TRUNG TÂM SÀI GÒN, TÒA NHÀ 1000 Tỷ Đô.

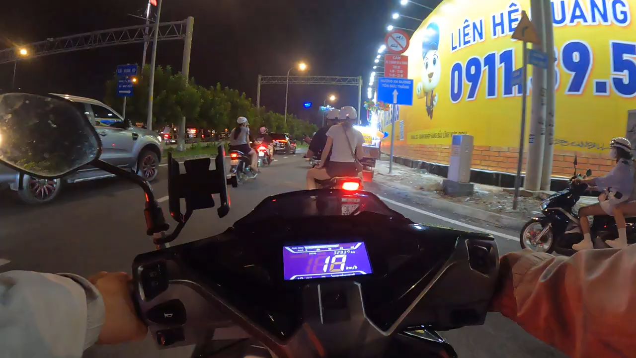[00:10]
em chúc hành trình trên những con đường ở Sài Gòn của bác anh chị em đang đi trên con đường
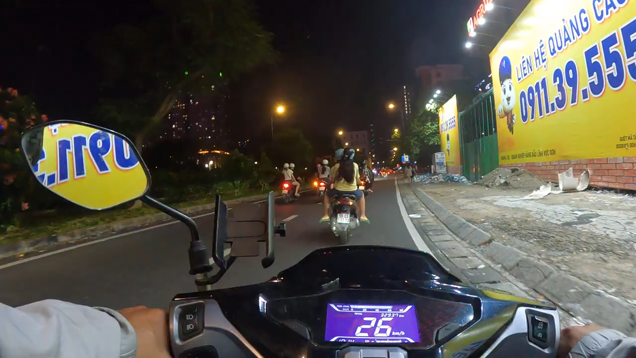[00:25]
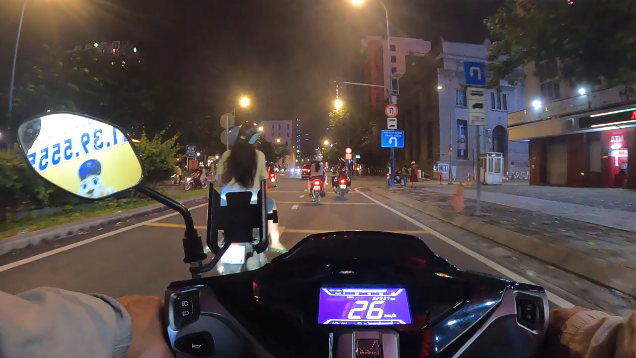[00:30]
ngay cái đường hàng nhà nước Việt Nam có chú chị đường bỏ văn kẹt
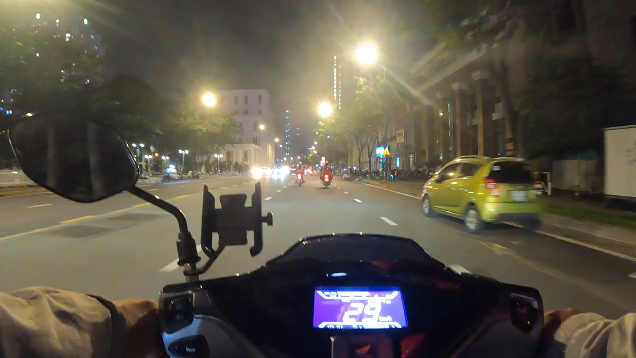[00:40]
đường bỏ văn kẹt nó sẽ nói dài với đại lộ văn kẹt ở Trung tâm Hội Nhất dọc theo tiếng trên đó là kênh đường bỏ văn kẹt bằng đêm này không khí nó khá là mát mẻ con đêm rất là mát mẻ cho cô bác chị
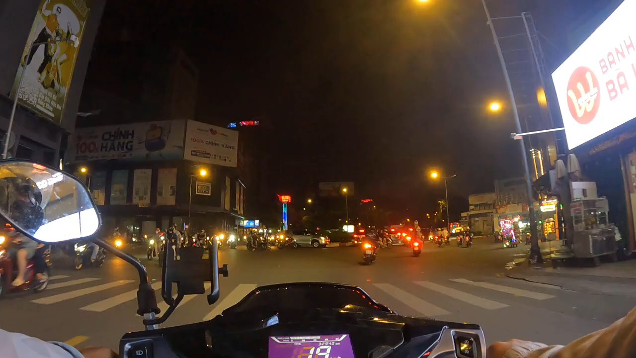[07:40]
2 dòng xay ngay chợ Hoa Bình Bảo Quỳnh Đường Tống Quỳnh